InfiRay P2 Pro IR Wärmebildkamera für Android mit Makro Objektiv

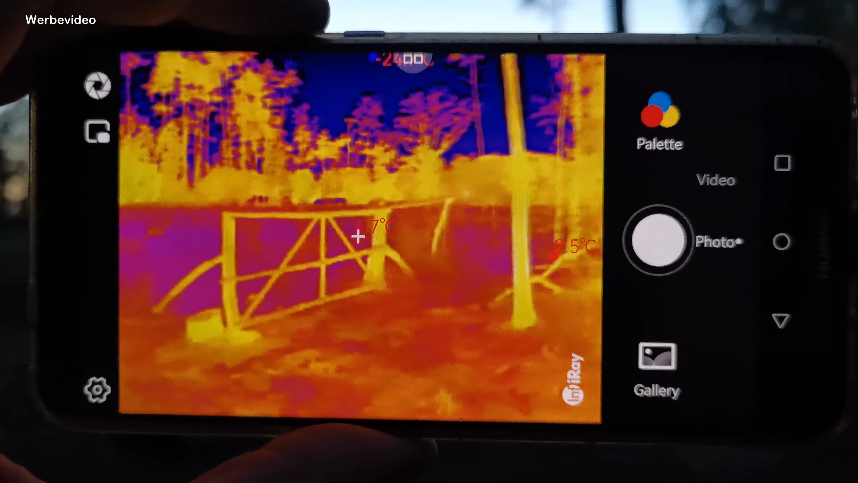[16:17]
Die haben alle Reis ausgenommen.
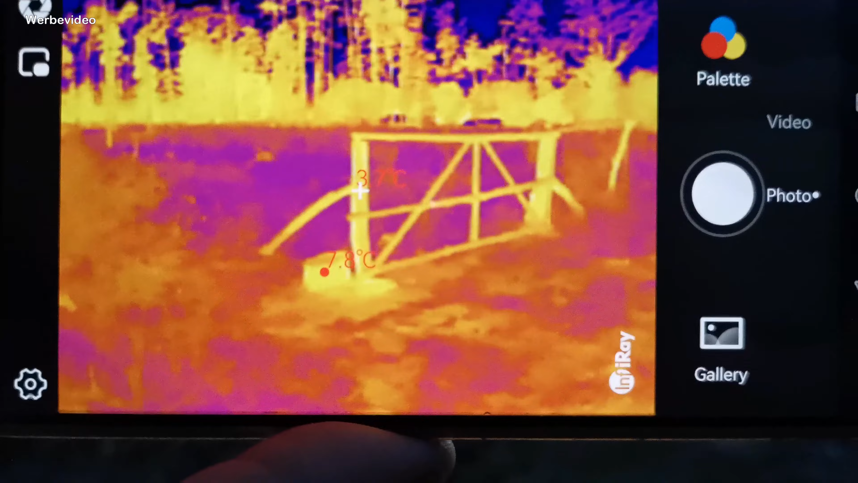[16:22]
Kann man gucken, ob irgendwie noch irgendwo eine Kuh irgendwo steht oder irgendetwas.